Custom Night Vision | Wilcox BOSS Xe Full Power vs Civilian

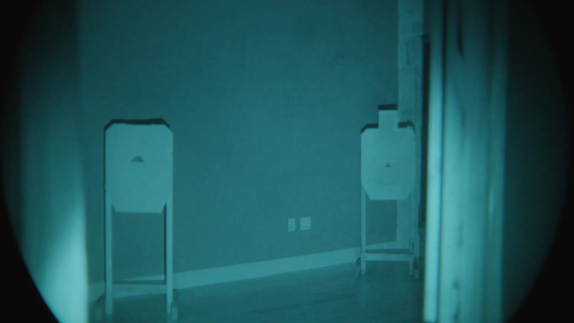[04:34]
I want to say this one is the lower of the two powers. This is the room illuminator in all of its glory. This is the bread and butter of the Wilcox laser systems that we like so much. I'm not sure what you're seeing through your monitor, but in my opinion, this is complete situational awareness with a wonderful contrast.
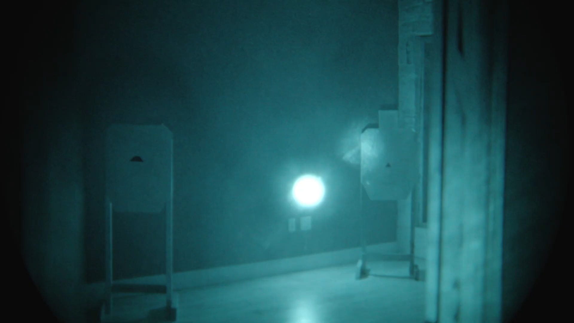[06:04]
So, this might be too much in some situations, especially when I'm shining it off of this high gloss floor. That's actually a little bit nicer, the lower power option. I'm going to go to laser and room illuminator. So, that's the full power.
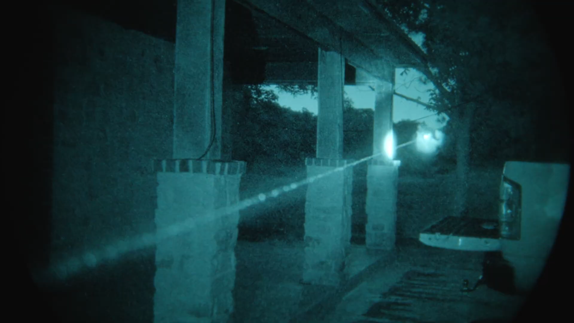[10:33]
Full power. This is laser and focused illuminator, or set focused illuminator. I don't remember the terminology I'm using to describe that. This is the sieve power. Full power, sieve power. That little bush is probably 130 meters, give or take. Full power, sieve power. Full power room illuminator.
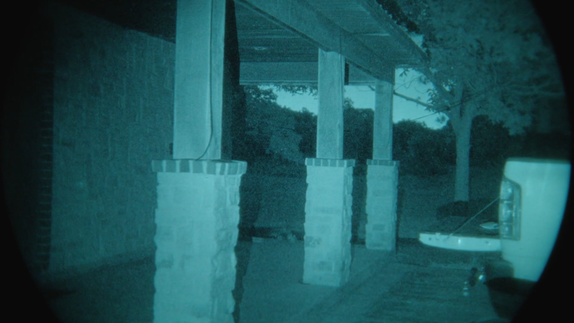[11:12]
Full power, sieve power. Full power. Oh, sorry. Sieve power, full power. Full power, sieve power. I mean, the difference in output is not entirely meaningful.